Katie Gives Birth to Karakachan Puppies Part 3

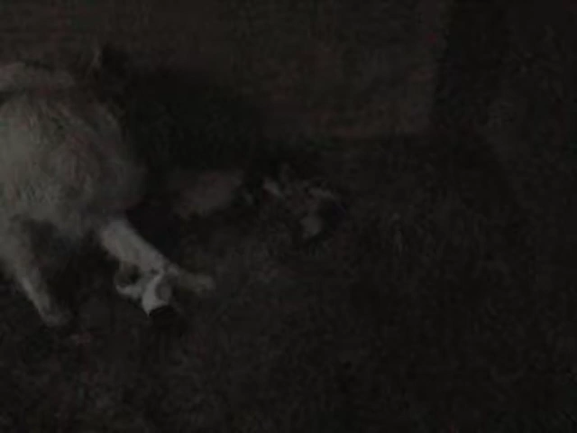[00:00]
I just missed it. Puffy just born. Sorry folks. It happened in like 2 seconds.